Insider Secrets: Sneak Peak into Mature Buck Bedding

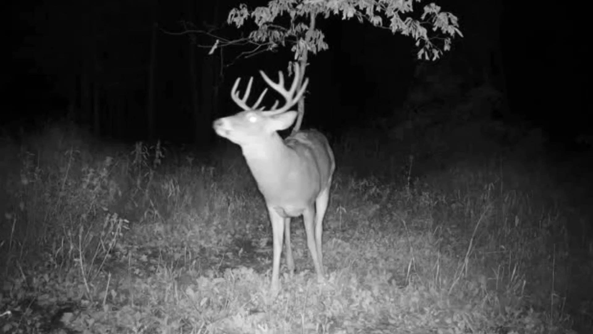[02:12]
This mock scrape right here that we set up last year was a very active scrape. We had multiple bucks on it. We had a buck that was living right back here.